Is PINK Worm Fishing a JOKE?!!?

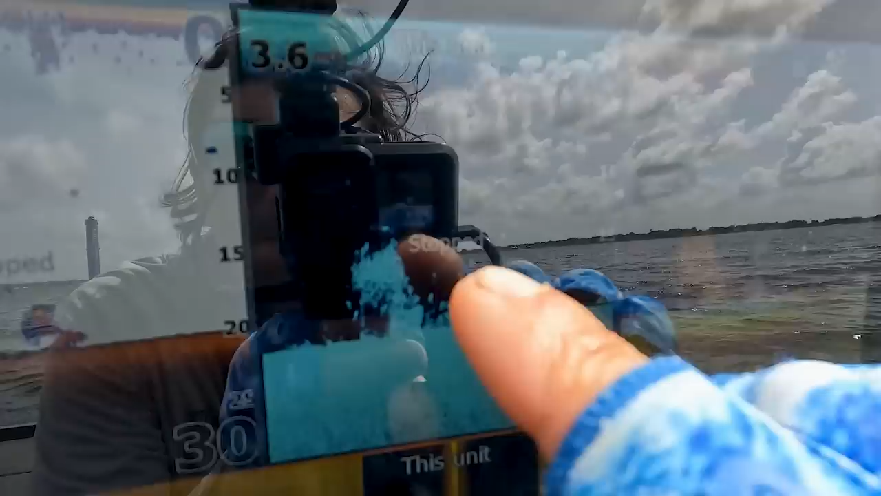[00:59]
out right there you can see that guy on the top that's the one you want to catch so brush ball fishing you see me doing a lot during the summer when i come down here
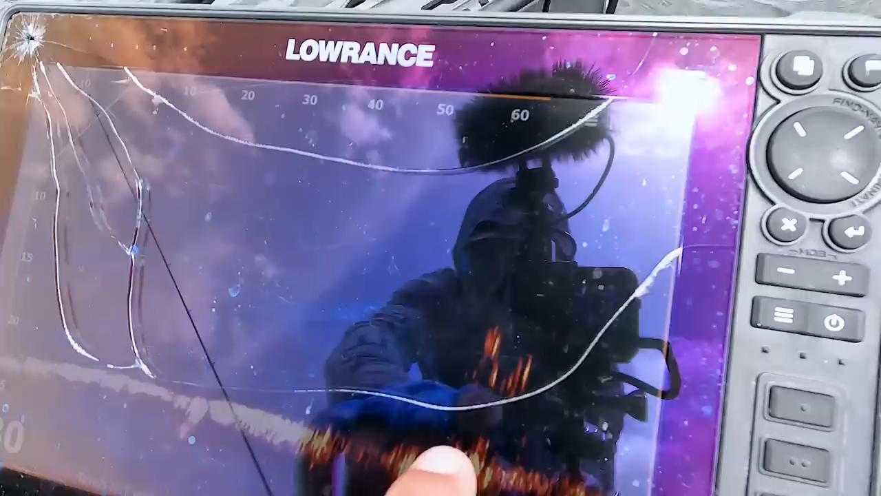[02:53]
so you kind of you can see what we're fishing right there that's actually a good example because you can see how the brim and the fish are actually up and there's very
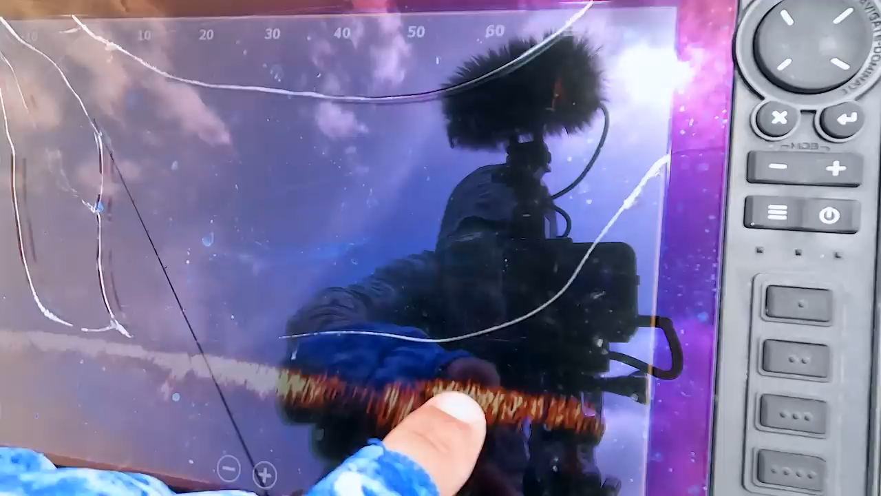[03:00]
little at the bottom i think it's actually a sunken boat or just a couple stumps right there but the process is pretty simple when it comes to this brush pile fishing you need a hat like dalton's that you that you see in the back there i gotta bust this ball you can either have a hood or a hat like dalton
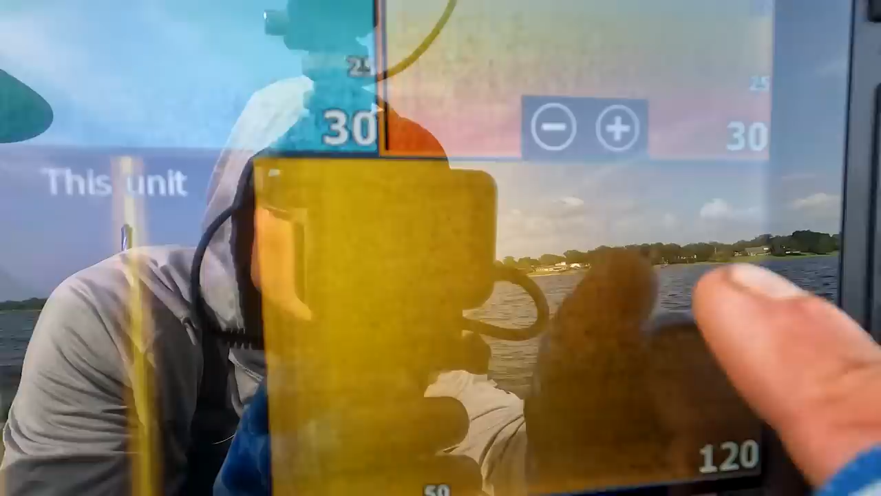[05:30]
impression sometimes there's this limestone or little hard spots sometimes it's actually brim bed that deep it only shows up on side scan